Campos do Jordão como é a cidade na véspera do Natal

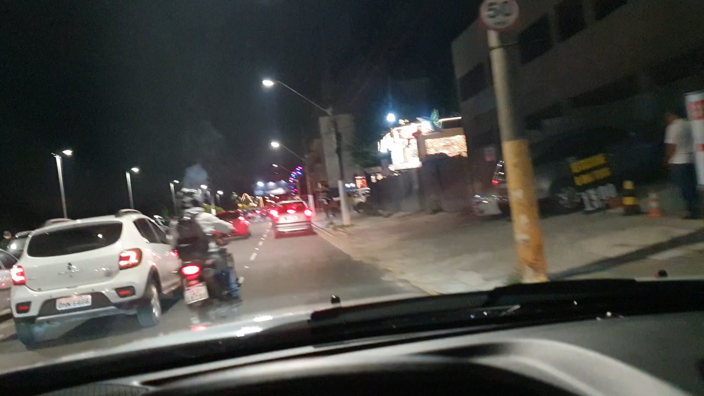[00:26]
Filmagem noturna, hein, rapaziada? Eu nunca filmei isso pra vocês. Olha que legal.
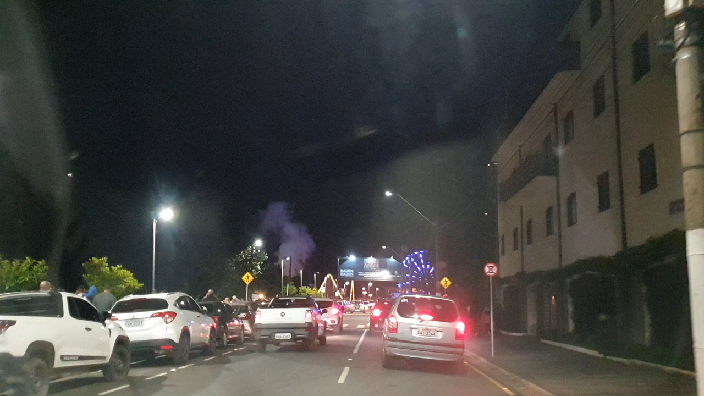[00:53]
Tem uma roda gigante ali, ó, que legal. Parquinho aqui.
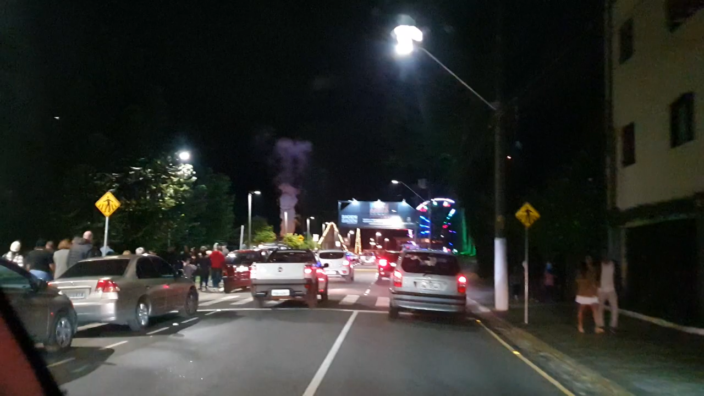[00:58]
Gente, tá muito lotado. Não sei se dá pra ver.